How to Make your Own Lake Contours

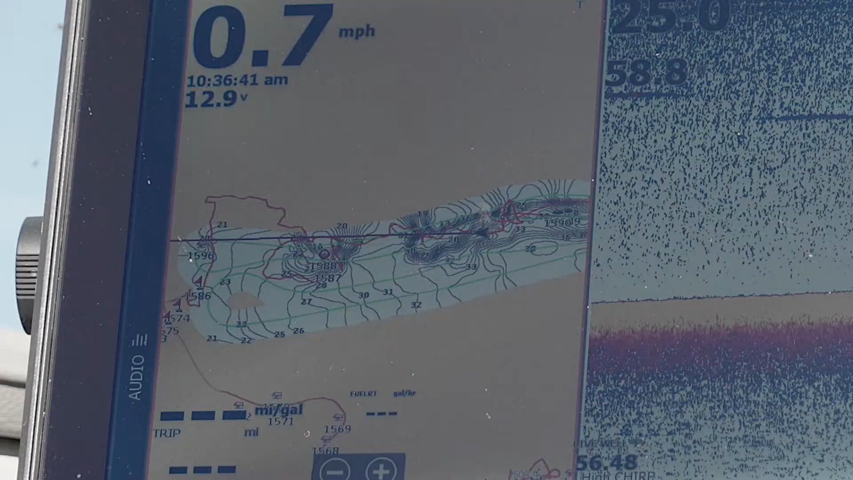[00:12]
On screen: speed 0.7 mph
So I'm able to drive around and actually by side imaging
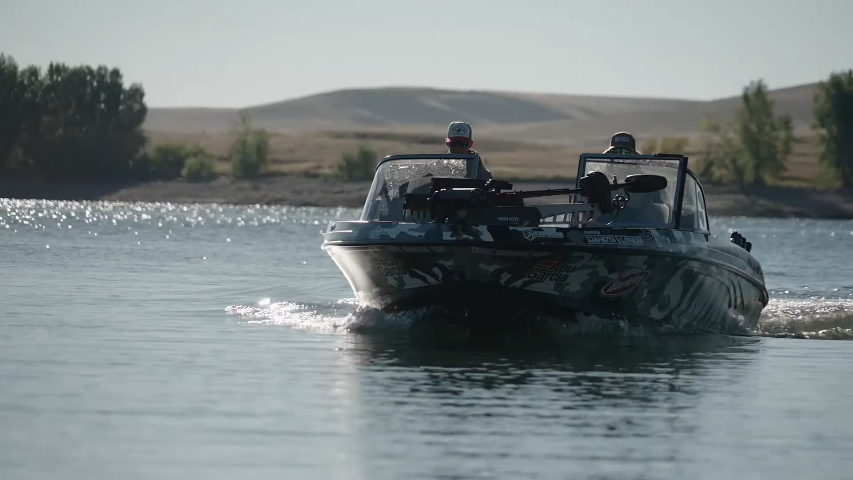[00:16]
my three-in-one transducers doing the work and I can lay down my own contour map.
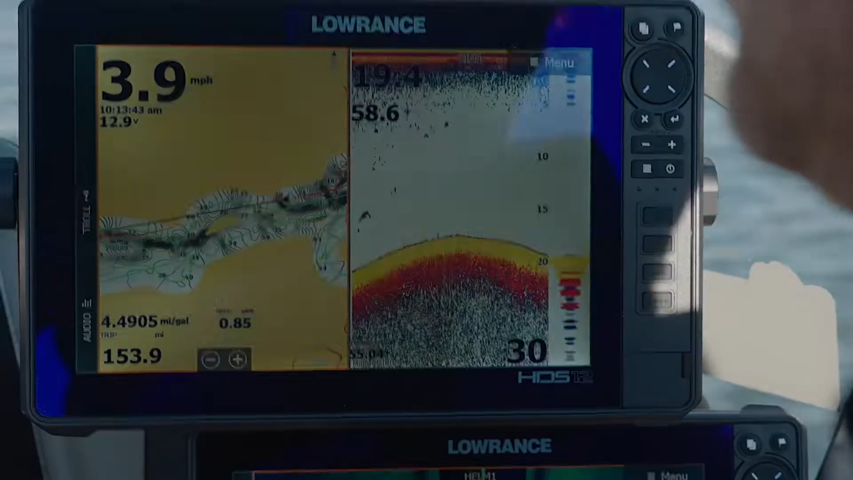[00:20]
On screen: speed 3.9 mph
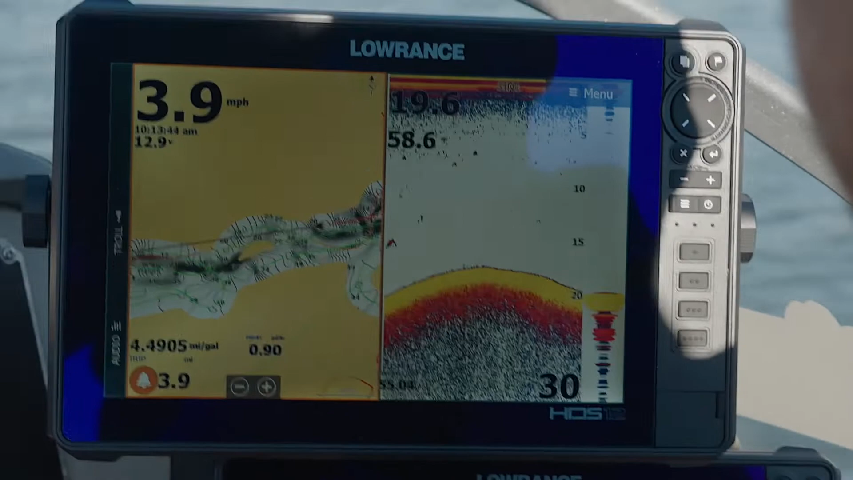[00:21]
On screen: speed 3.9 mph
So what I did right away was I just drove around on plane a little bit to mark up some of these points
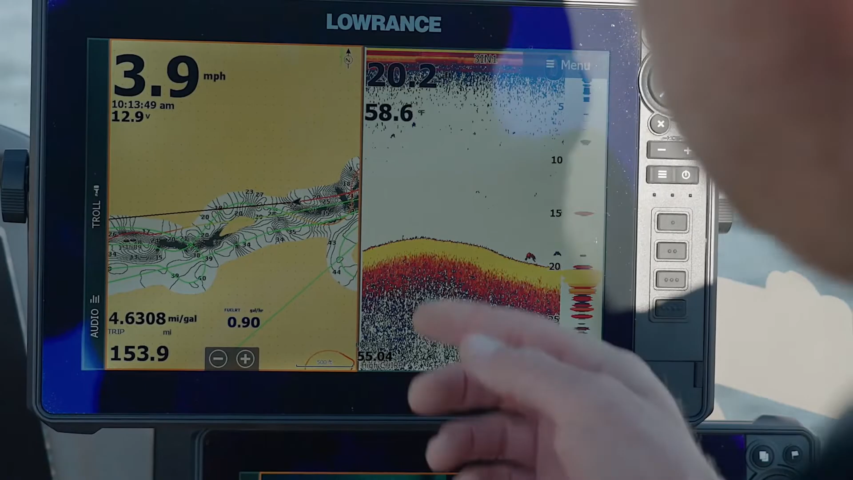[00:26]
On screen: speed 3.9 mph
and little inside turns and now I'm just side imaging it.
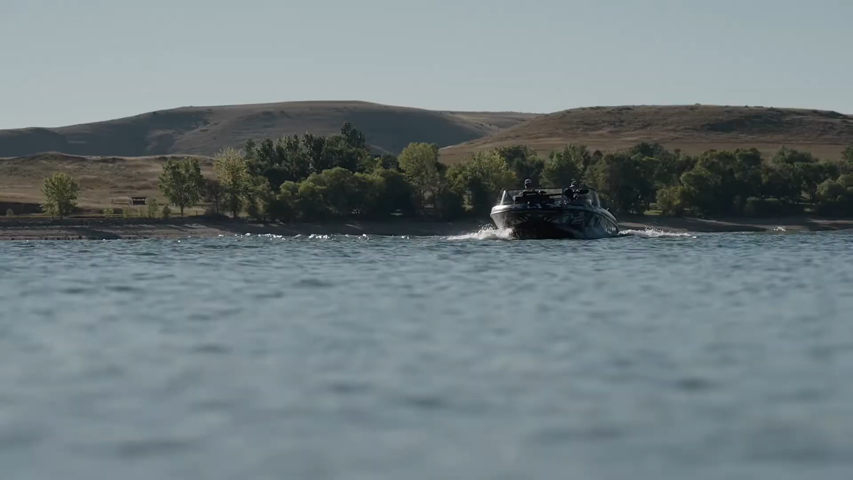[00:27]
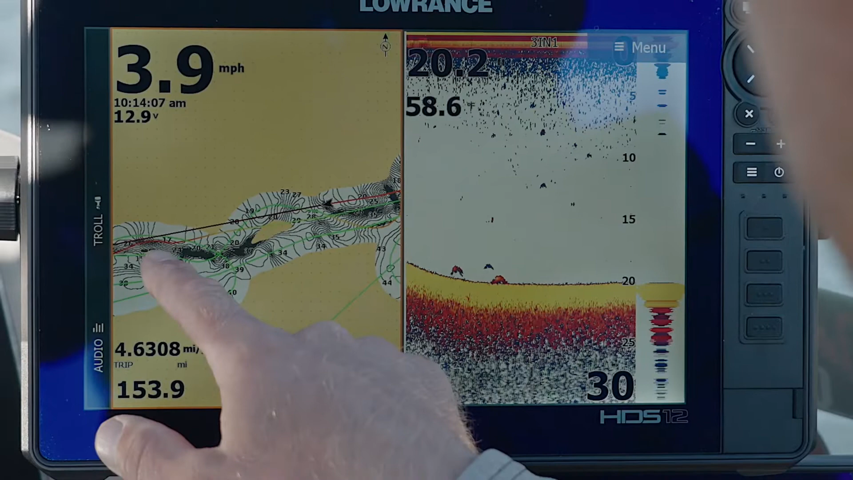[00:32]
On screen: speed 3.9 mph
I'm gonna add some waypoints where I see little rock piles, maybe lay some waypoints down on fish side mark and then we're gonna get going fishing. So I'll show you how to start your sonar chart live on your Lorans. It's really pretty simple.
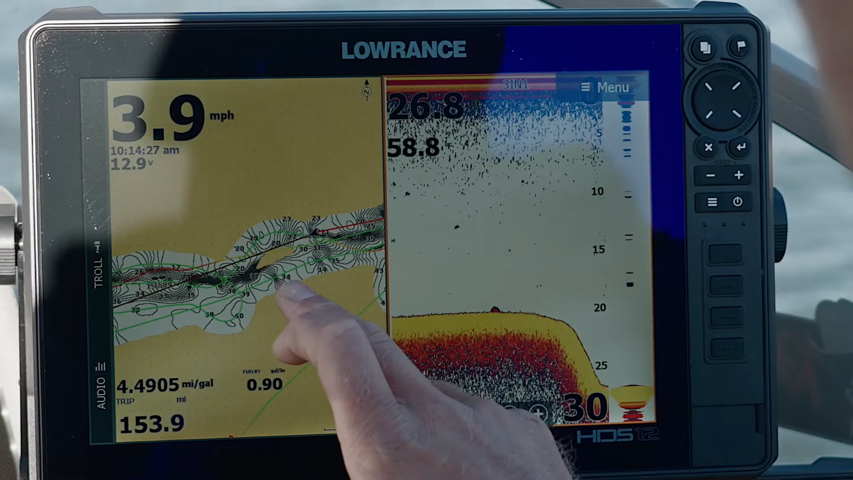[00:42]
On screen: speed 3.9 mph
You just want to activate the map screen, go to menu, go to overlay and then hit sonar chart live. When you hit that button it'll start overlaying the map for you.